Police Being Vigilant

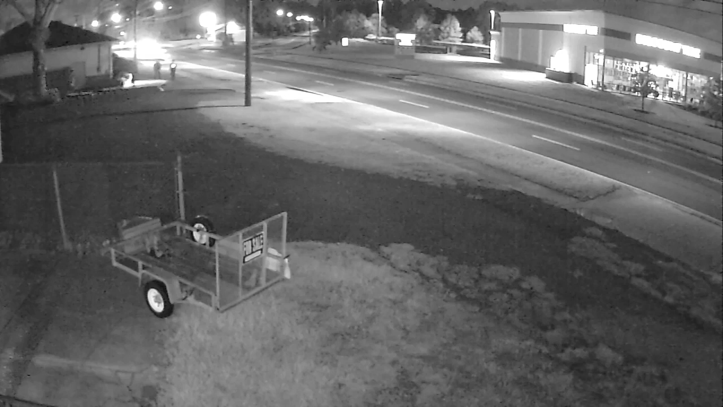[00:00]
I was playing with my security camera this morning when I got up and I saw this. Not quite sure what's going on, but the police are checking out where the accident was just the other day. I made a video, an extended video of a fellow, a thief that stole some equipment from the flea market, came cleaning across Lenox Avenue at about 45 miles an hour and hit the Jehovah Witness storage building next to our house.
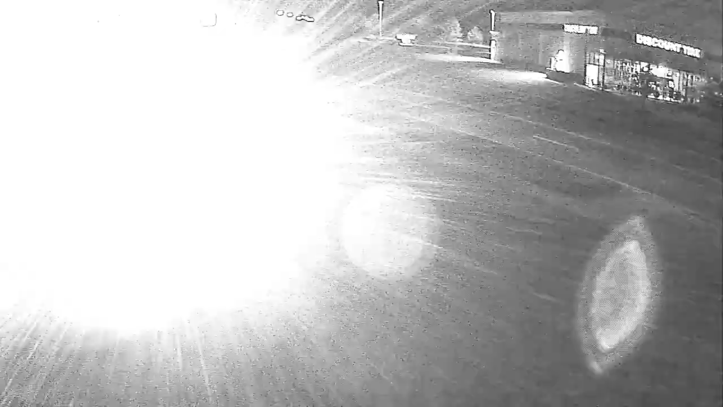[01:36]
So there you see, they spot my security camera. They're shining their light on it right now.
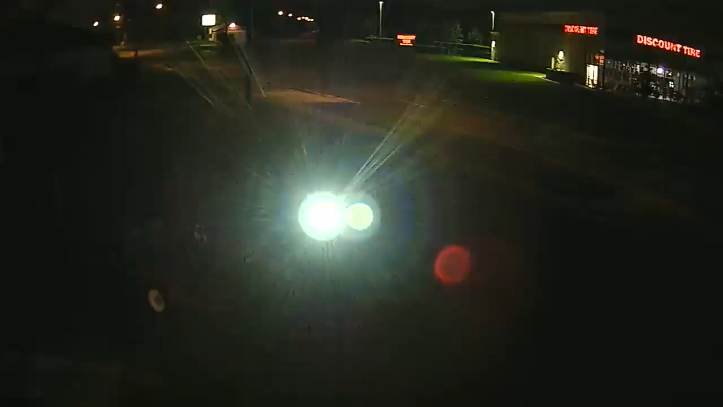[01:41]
So now the police know that there's a camera that covers Ramona, Garth, and Lenox Avenue. They walk up and they spot my second security camera.
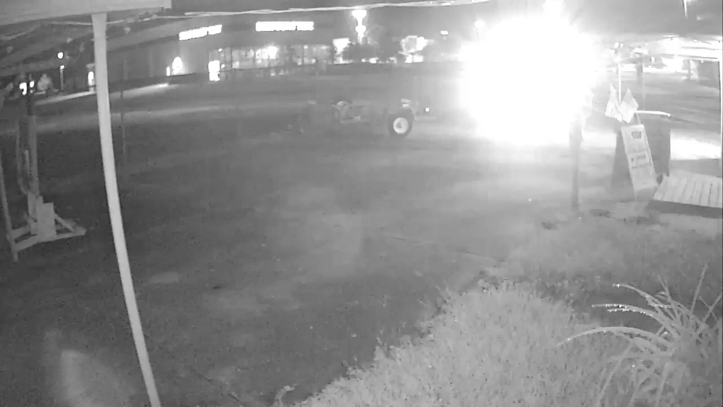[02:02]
It's over here that shows another angle. But they don't see the security camera that's behind them. The third one. This one.
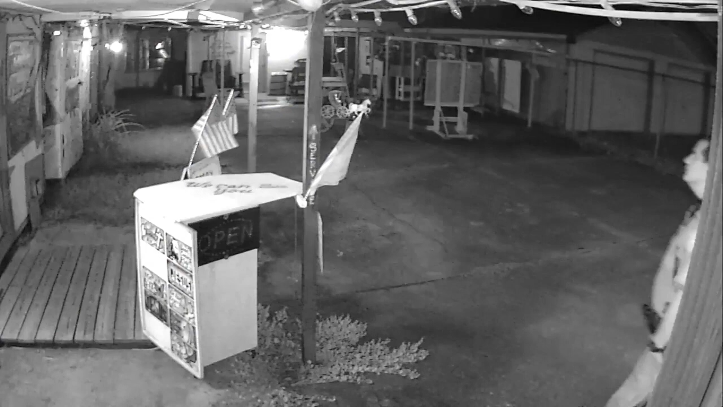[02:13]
They don't see this camera. Not looking in this direction.
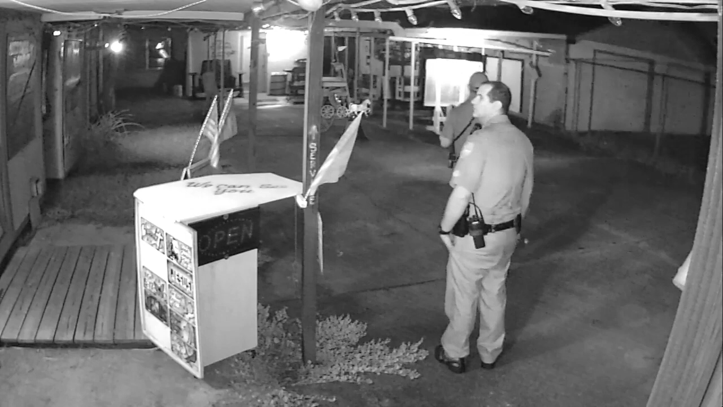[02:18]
You notice how their uniforms look gray, but when there's some light shining on them, those gray uniforms are actually black. See? Look, they're black.